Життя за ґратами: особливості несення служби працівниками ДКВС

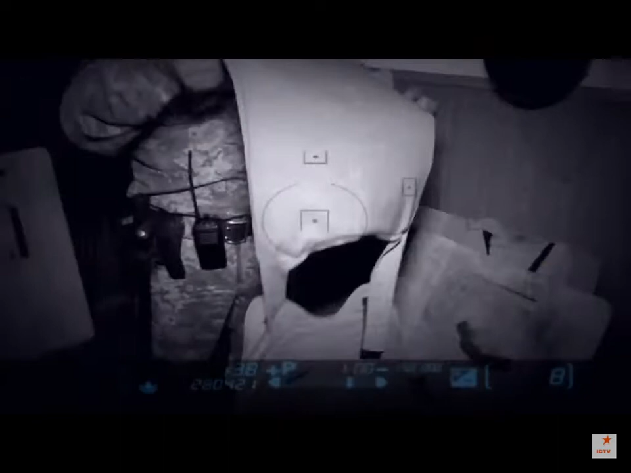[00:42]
Це тюремна зброярня. Тут зберігаються екіпіровка охоронців. В разі виникнення зазвичайних обставин.
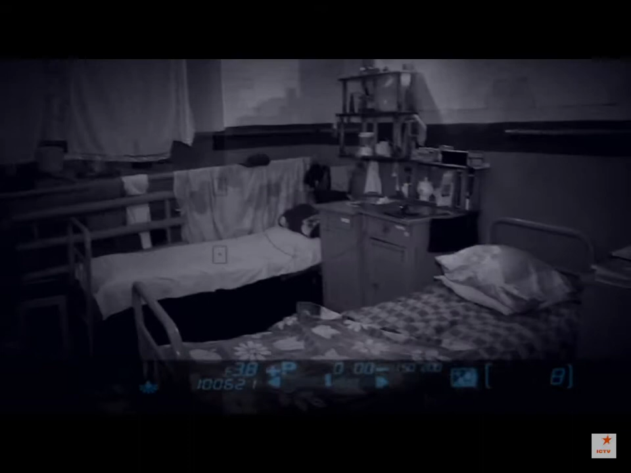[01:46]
З оглядом закінчили, порушень не виявили. Йдемо далі. Заходимо в кімнату видачі посилок.